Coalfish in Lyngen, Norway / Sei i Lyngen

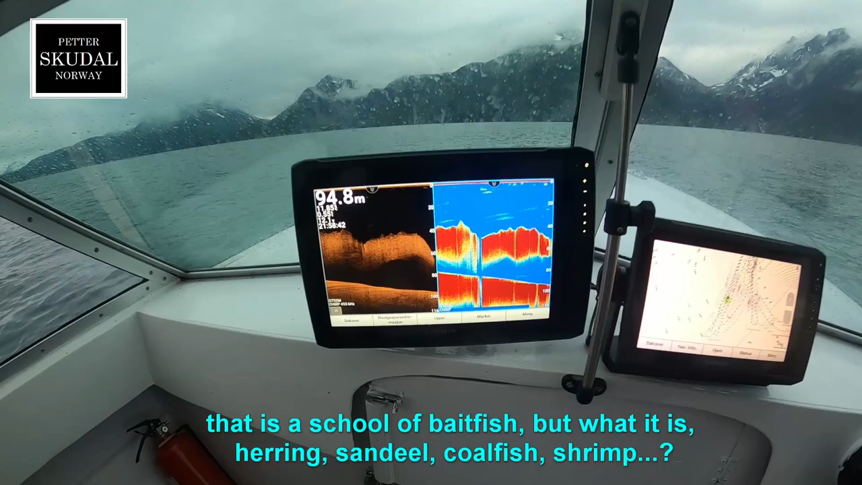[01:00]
On screen: depth 94.8 m
Det stimer med småfisk. Vi ikke sikre på hva det faktisk.
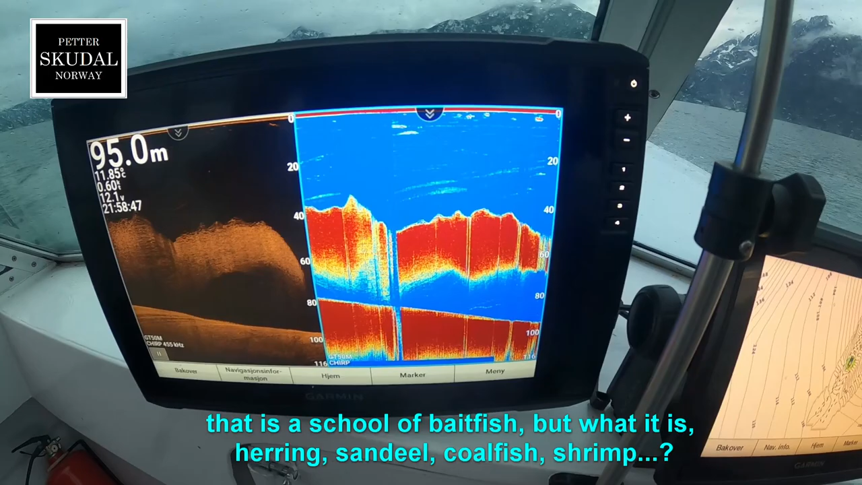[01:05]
On screen: depth 95.0 m
Om det sild, brisling, om det reker eller om det tobis.